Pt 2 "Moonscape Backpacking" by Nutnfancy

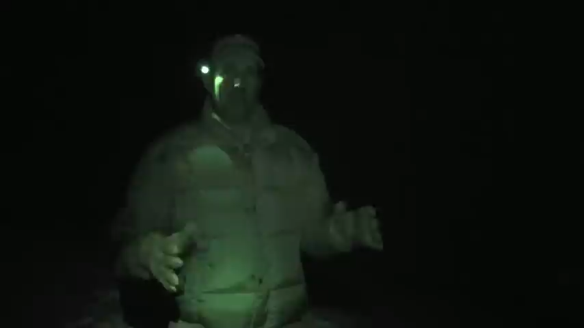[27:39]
This fire will not work on this eight feet of snow. Yeah. It just will not.
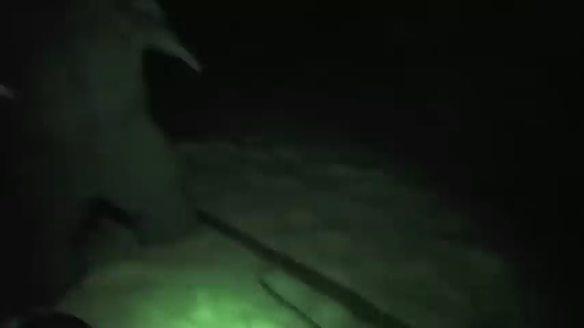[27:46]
What we could do is crowd ourselves under the base of that tree where there's some dirt,
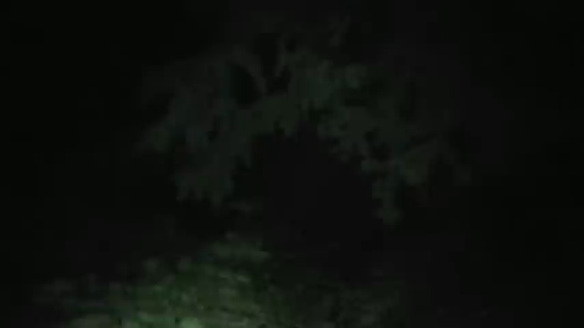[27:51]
but I'm not really up for getting all sappy and we don't want to shear those limbs off anyhow to make room for us.
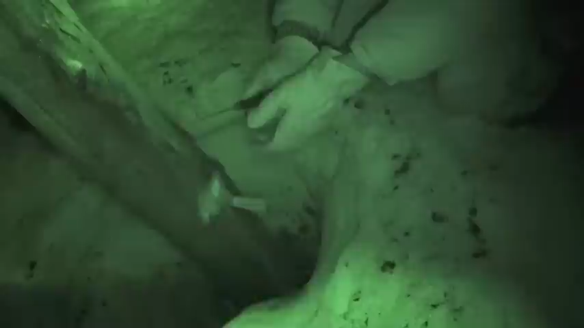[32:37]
But again, we need some big planks for that snow platform, guys. So, we're not really planning on falling this tonight.
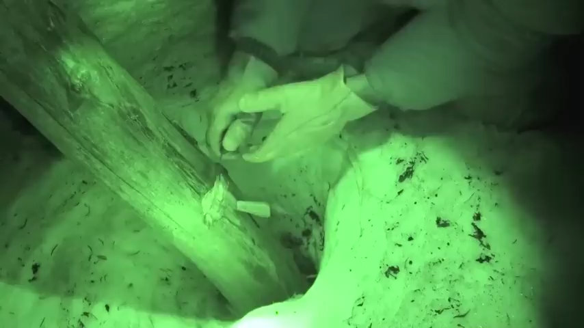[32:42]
We're just showing the process. I would actually agree with that, that I would go for something smaller. Maybe something half this diameter. Right. Don't you think, Crockett? It is an interesting exercise, though, isn't it? Yeah. It's interesting to explore and think about. I mean, yeah, that's a small blade. You obviously go for something smaller.
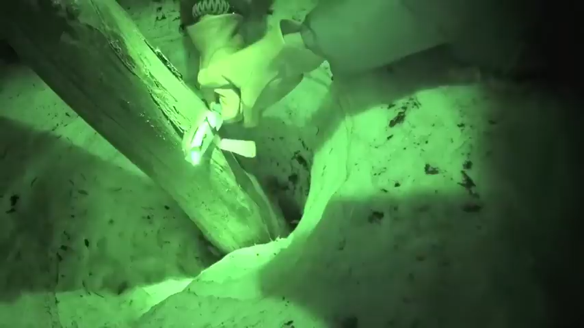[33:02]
And again, the conditions we're in, had they been different, we're in business already. There's another reason I'm doing this, and that is to test this blade.
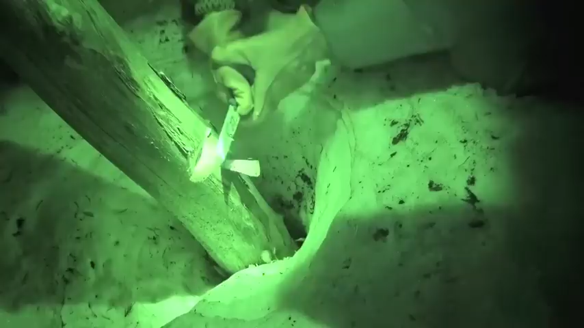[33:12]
I want to see if that edge is going to be durable, retaining sharpness. And this is a great wilderness test for it. All right.
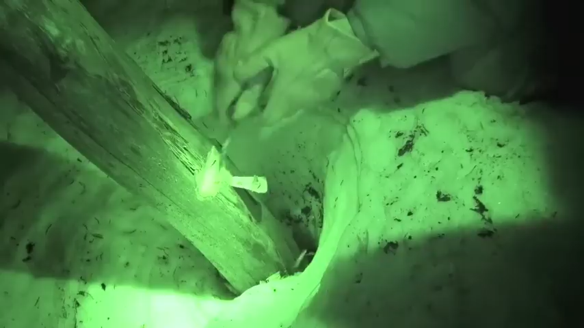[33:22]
So, that's the process right there, notching out.
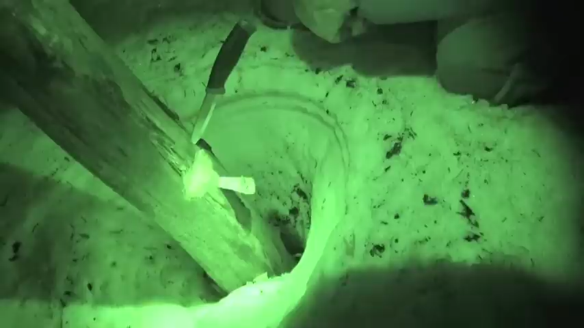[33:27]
You know, you can go around the circumference of whatever limb you choose, or standing dead wood.
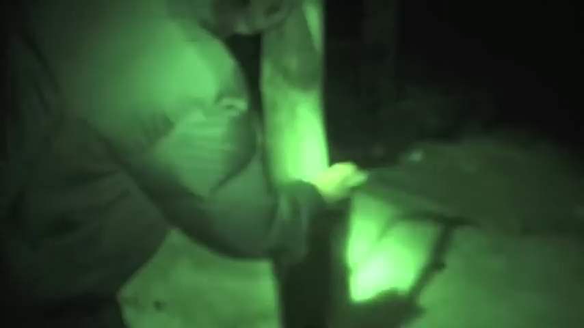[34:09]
Your blade is nice and sharp, dude. Choke the fall.
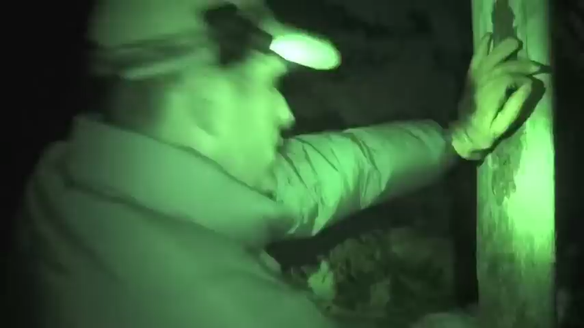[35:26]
You can have a knee go out.
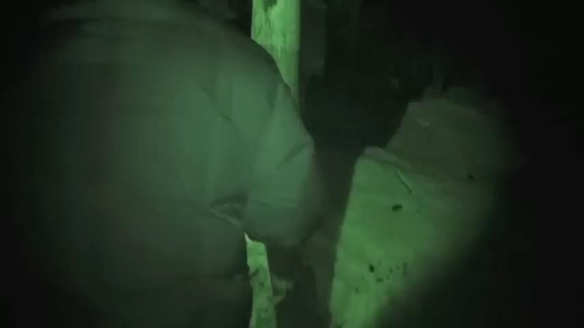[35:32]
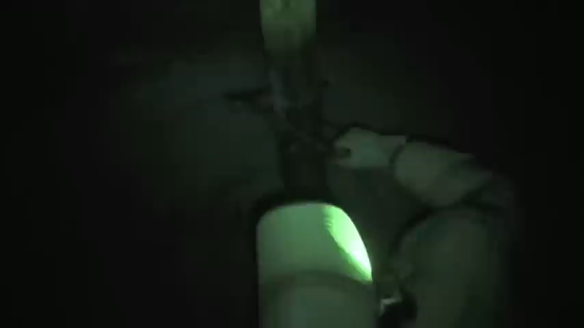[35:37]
I don't think the ball line is down here, aren't you?
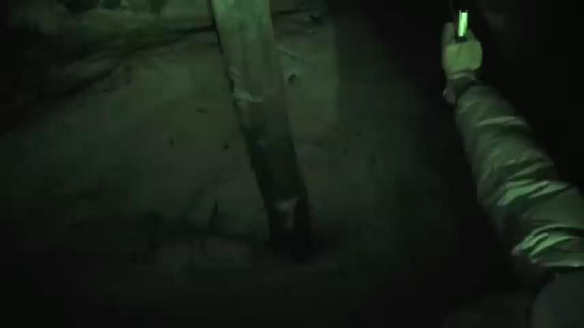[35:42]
Yeah. Right there? Yeah. Go ahead and push on it, too, if you can.
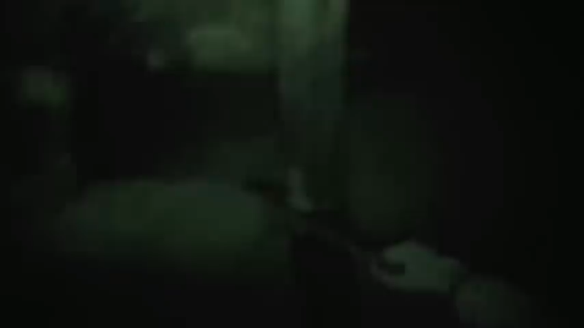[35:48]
Just give it, it doesn't have to be much of a push. And watch, make sure this backside doesn't kick back.
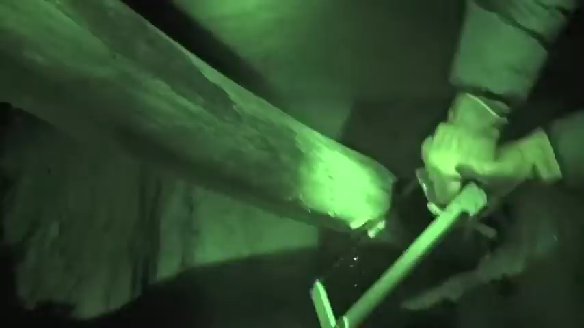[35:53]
It doesn't kick back.
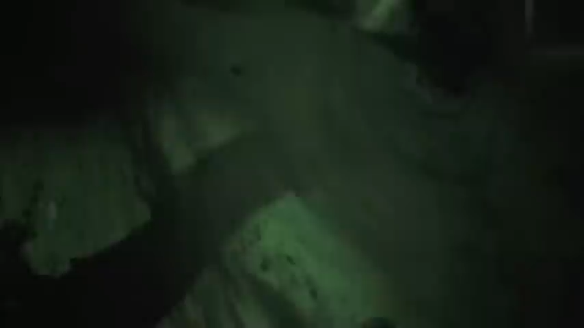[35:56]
Dude, that's a heavy piece of wood. That is.
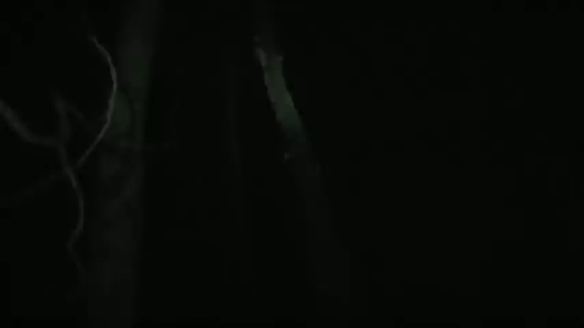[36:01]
Did you hear that coming down? Yeah. Very solid.
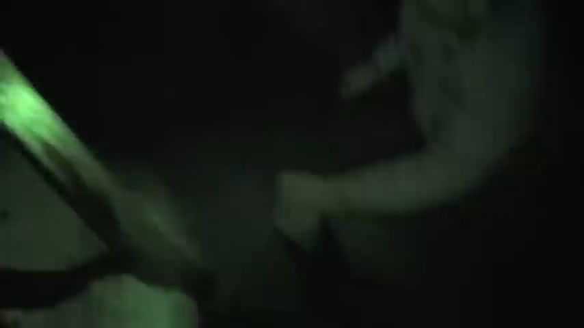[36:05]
Yeah, that is not a small piece of wood.
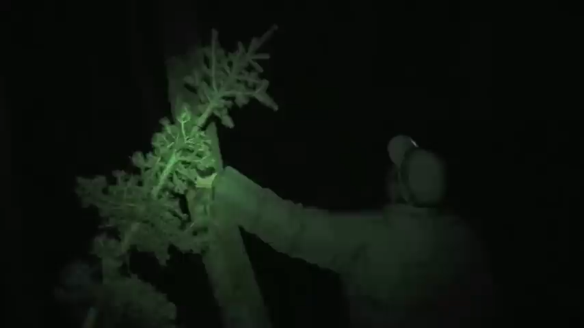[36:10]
Which tells me there's no way we can drag it back. It's too heavy. Yeah, it's got to be sectioned down.
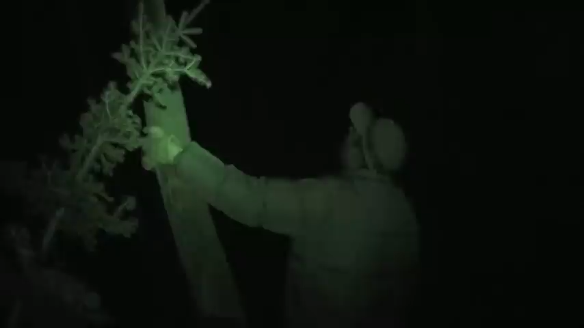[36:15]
I don't know if I want to pull that out.